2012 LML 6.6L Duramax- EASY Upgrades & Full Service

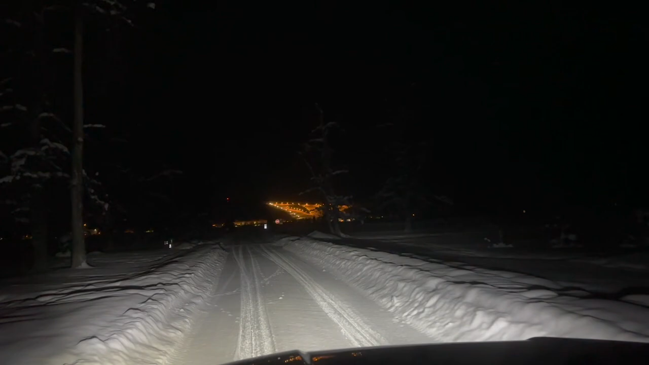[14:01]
the light output on these aux beam headlights way better than what i was working with prior i could barely see in front of me so let's go ahead and flip on the high beams and see what those look like okay that's like a light bar these are actually really nice huge fan of this so yeah really glad we invested in the right headlights this time so i think it's gonna make a huge difference and like i said these are the high beams and then these are the low beams so much much better light output here um it's actually negative